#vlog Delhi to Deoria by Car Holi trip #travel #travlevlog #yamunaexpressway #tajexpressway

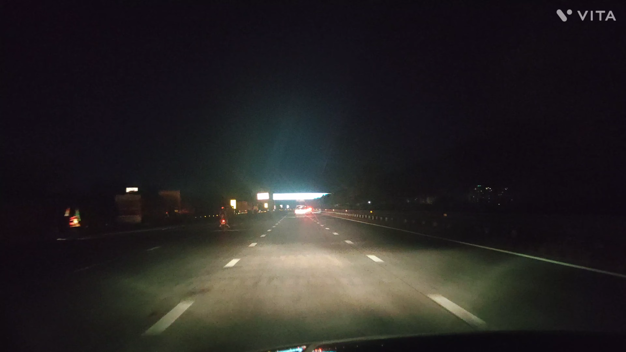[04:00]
लोगों रात को जल्दी सो जाएंगे बट जिस दिन सूचते हैं हम लोगों के जल् सब्सक्राइब जल्दी उठे तो
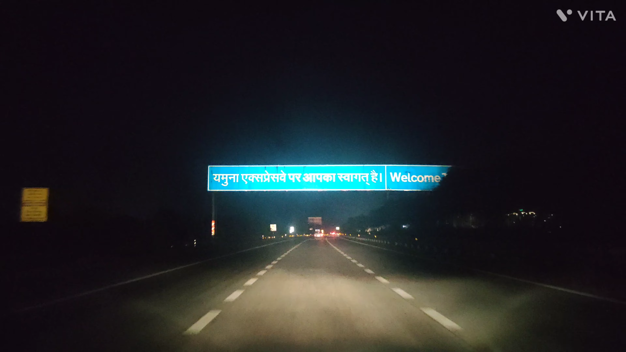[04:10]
तो यहां पर हम यमना एक्सप्रेस वेप महांच गए हैं